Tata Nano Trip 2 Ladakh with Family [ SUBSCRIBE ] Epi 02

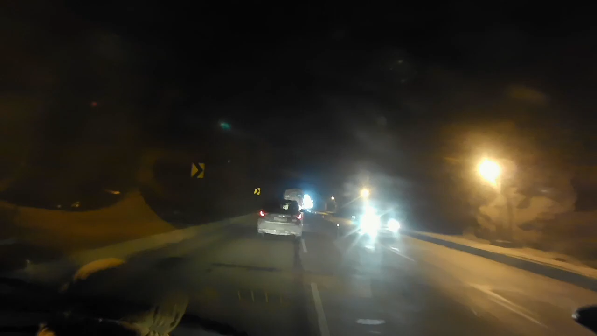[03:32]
तो थोड़ा दरावना जैसा लगता है
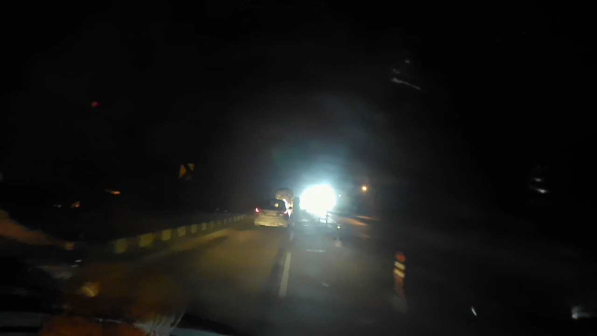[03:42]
सभी टरनल यहां पर हमारी समाप्त होती है और सब लोगों ने 40 का स्पीड मेंटेन किया है